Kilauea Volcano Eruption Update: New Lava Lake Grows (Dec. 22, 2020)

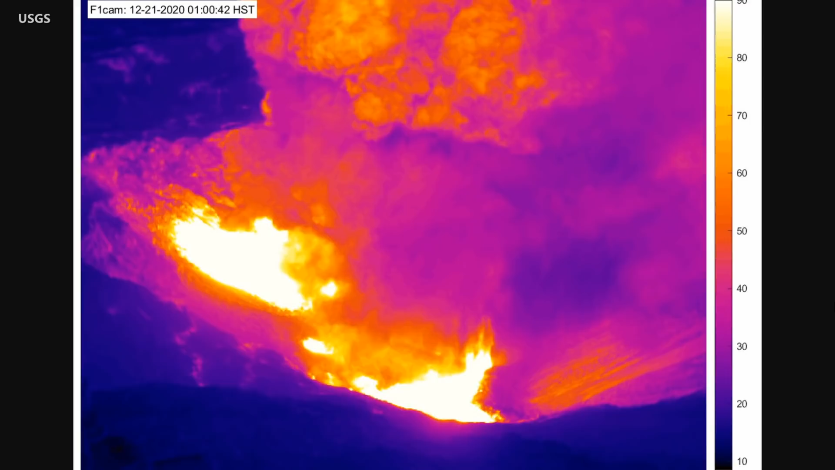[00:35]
Scientists say the farthest east vent remains the most vigorous.